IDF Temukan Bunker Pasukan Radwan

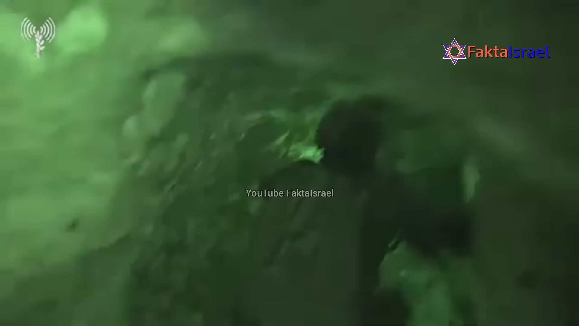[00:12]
para prajurit IDF menemukan sebuah terowongan yang mengarah pada kompleks bawah tanah
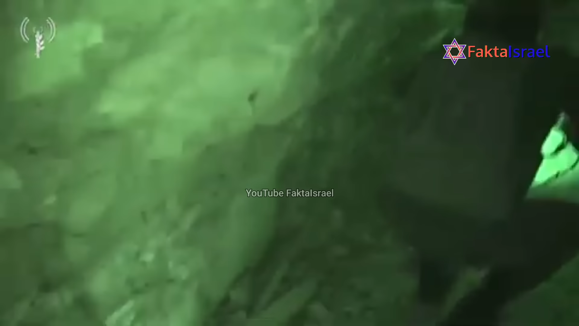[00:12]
yang berfungsi sebagai tempat persembunyian unit Ratuan,